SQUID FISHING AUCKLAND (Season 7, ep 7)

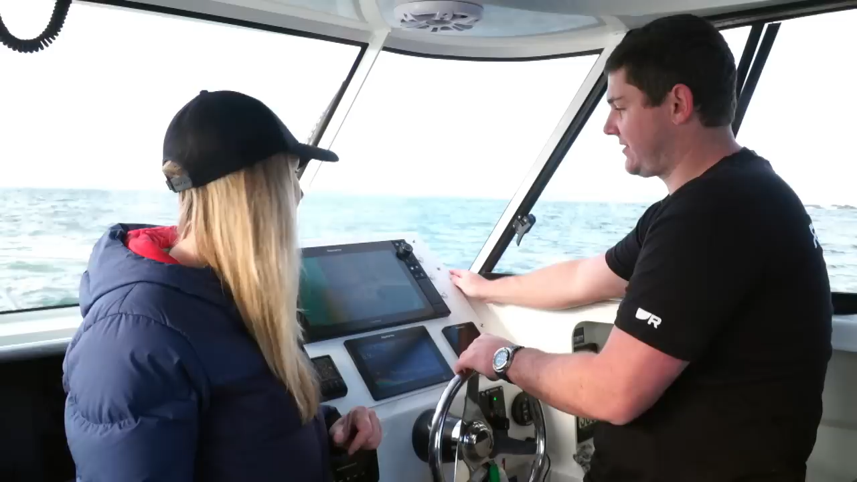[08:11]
Yeah, so basically, Real Vision 3D takes a combination of your side vision, your down vision, and your sonar, and it overlays it into a real easy-to-use map.
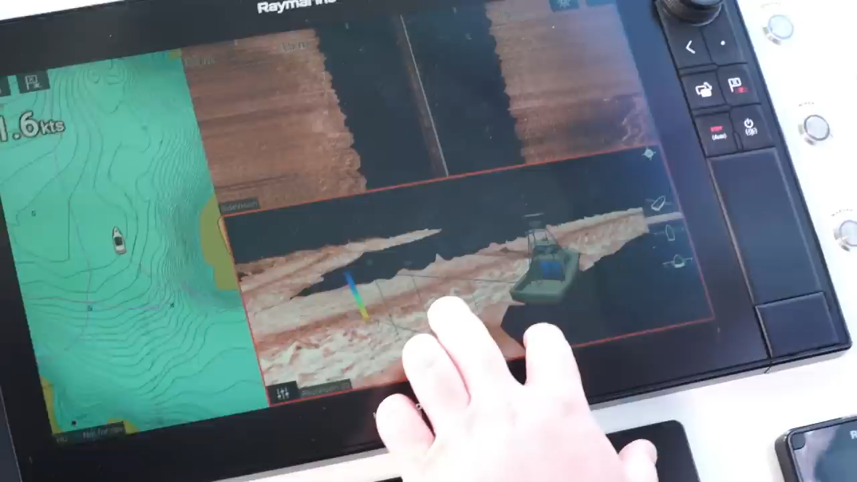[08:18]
Our Axiom displays have it in what's called a GPS track mode.
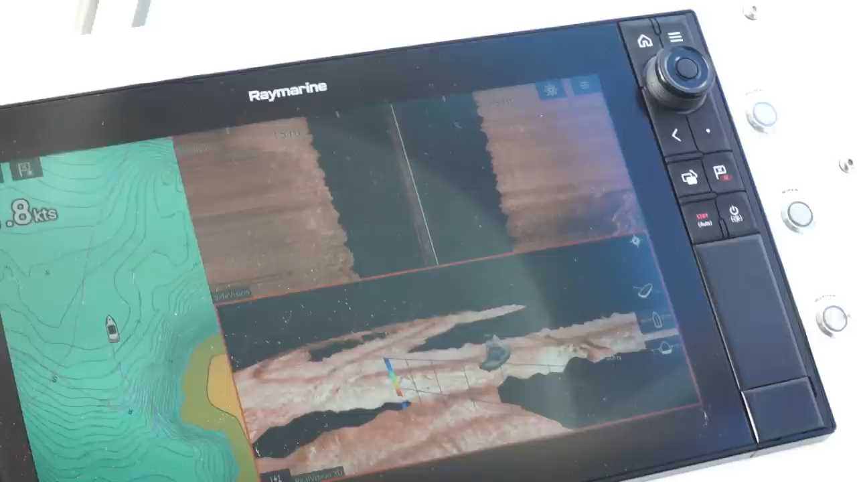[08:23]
So what it's basically doing right now is it's drawing a 3D render of the bottom, and basically, as the boat's moving, it's building up a map for a history of the sonar period. So what we can actually do is we can scroll back through time and really hone in on some of the rocks and structure down on the bottom.
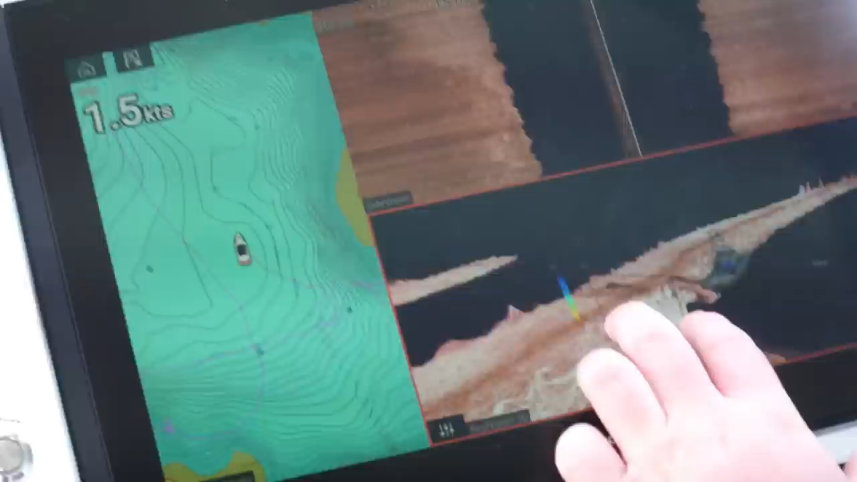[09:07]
So obviously, just for the viewers, we've got three buttons on either side of our main Axiom Pro system here, and they're the buttons of things that we use quite often, like the bilge pump, night anchor, things like that.